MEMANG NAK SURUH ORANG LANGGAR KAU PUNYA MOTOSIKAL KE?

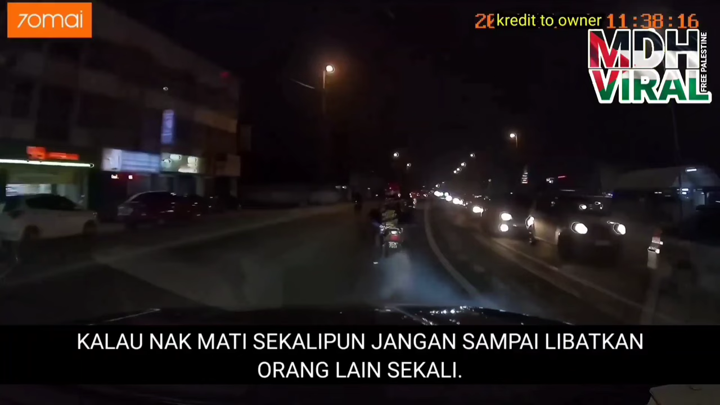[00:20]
Itulah yang berlaku di dalam video ini, apabila seorang penunggang motosikal membuat tindakan yang kurang bijak, dengan tidak mematuhi lampu isyarat, dan lampu pada motosikalnya tidak menyala. Penunggang tersebut bernasib baik, kerana pemilik dashcam menyedari kehadiran motosikal tersebut.
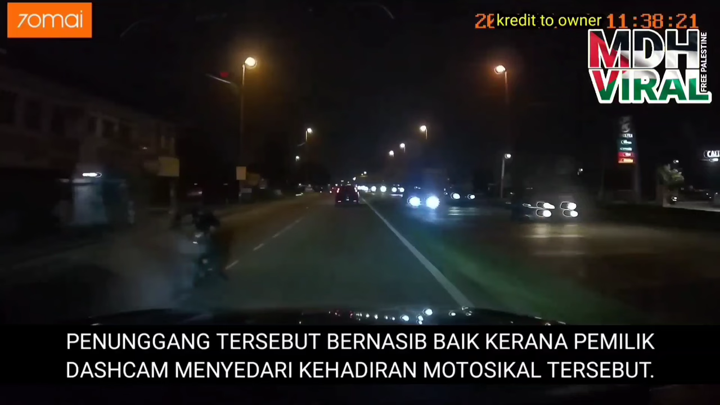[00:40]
Jika pemilik dashcam tidak peka, pasti akan berlaku kemalangan, dan kemungkinan boleh meragut nyawa penunggang tersebut.